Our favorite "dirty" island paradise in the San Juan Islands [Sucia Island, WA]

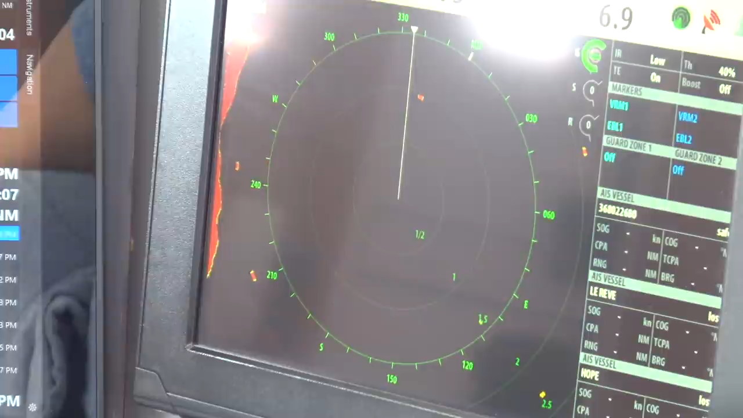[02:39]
No, you don't see a little red dot that'd be three-quarters of a mile ahead into the starboard.
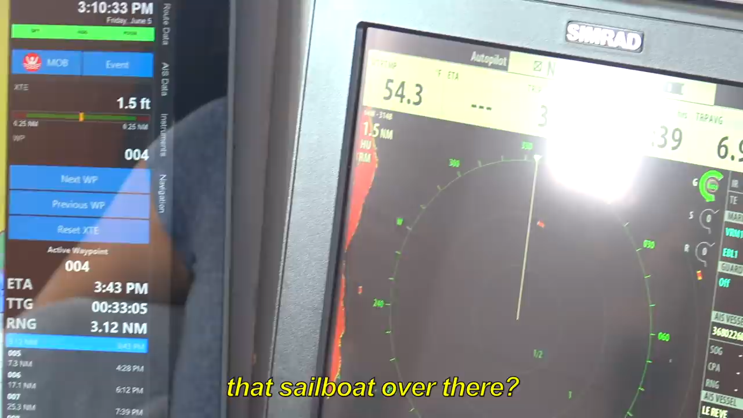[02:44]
The sailboat over there that I've had my eye on. Yeah.